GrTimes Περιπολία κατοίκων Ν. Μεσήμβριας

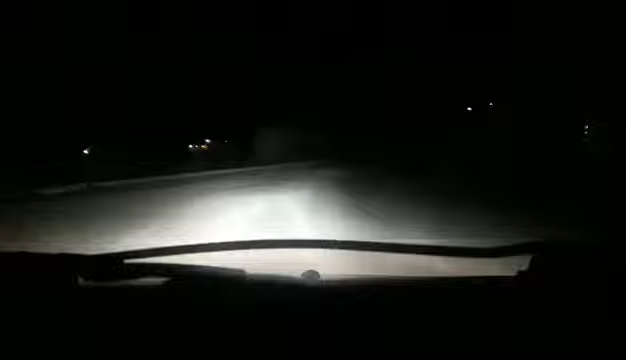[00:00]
Είναι δύο η ώρα τα ξημερώματα, κάνουμε περιβολίες στο χωριό, προσπαθούμε να το προφυλάξουμε, γιατί τα τελευταία διαστήματα είχαμε πολλές διαρρήξεις.